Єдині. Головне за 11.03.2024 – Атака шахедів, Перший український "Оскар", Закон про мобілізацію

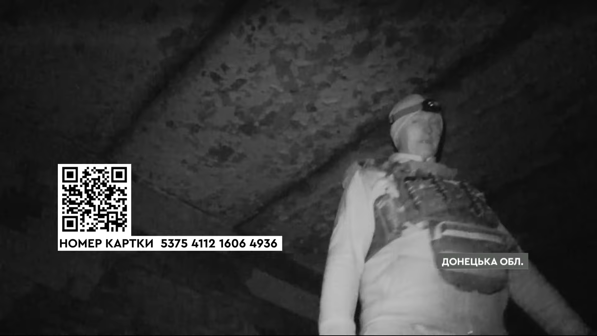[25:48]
Півгодини в укритті і в небі зникають ворожі дрони, а бійці знову мчать до гармати.